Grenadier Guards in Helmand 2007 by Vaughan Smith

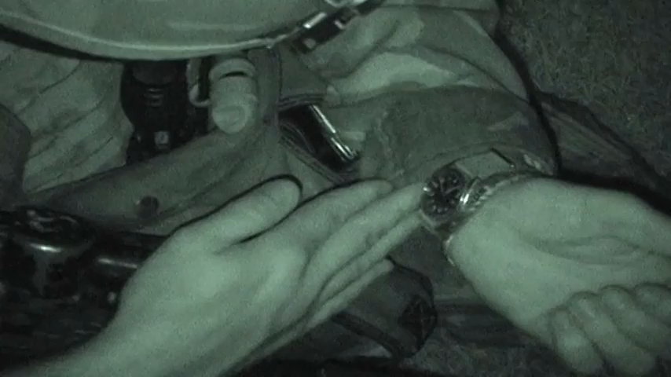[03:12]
See lots of it, fields and fields of it, to be honest.
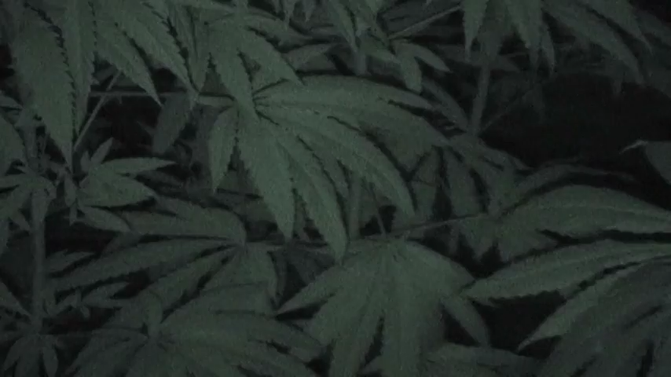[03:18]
But as you say, our main effort isn't to get rid of the drugs at the moment. It's to try and get rid of the Taliban.
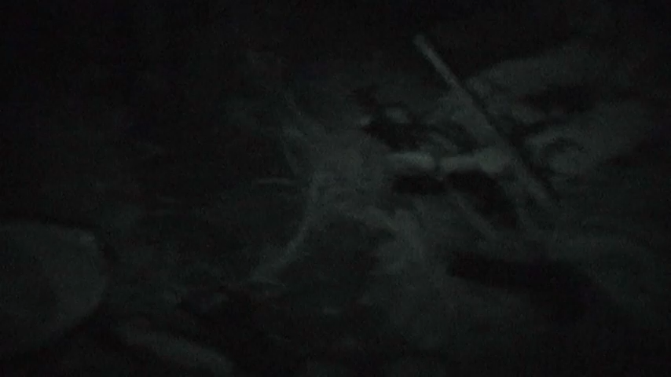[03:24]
But 9 times out of 10, where you find these fields of cannabis and the poppy fields, is where you find the Taliban.